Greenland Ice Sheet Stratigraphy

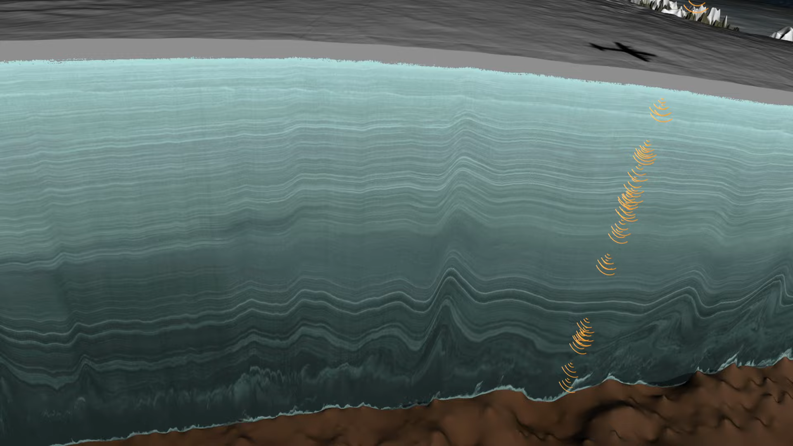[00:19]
When we look inside an ice sheet, we can see distinct layers formed by thousands of years of snowfall.